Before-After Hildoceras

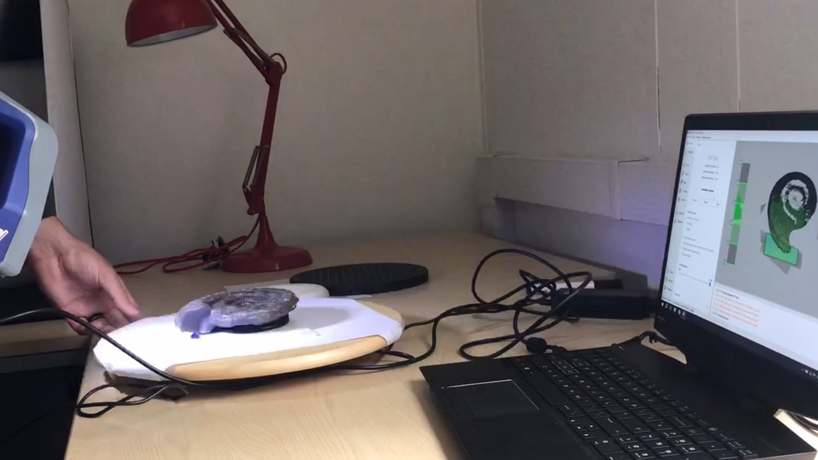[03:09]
If you look at the computer screen you can see as I'm scanning bits being filled in of the scan